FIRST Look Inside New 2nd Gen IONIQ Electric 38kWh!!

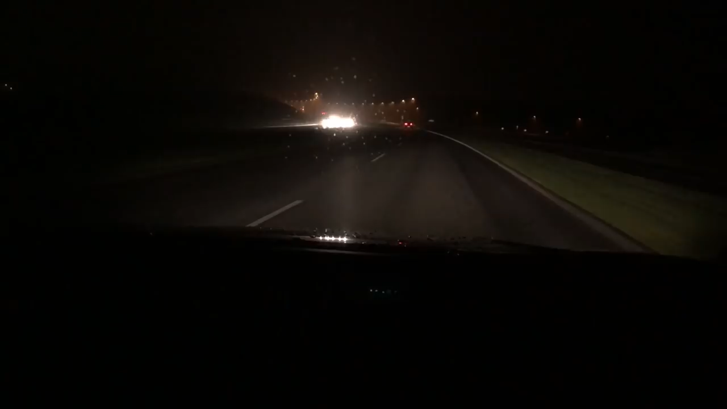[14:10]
UK it doesn't reflect the light of the headlights anything as much so and it was a rainy night when my parents arrived on the roads you just couldn't see the lanes at all so that's quite a surprise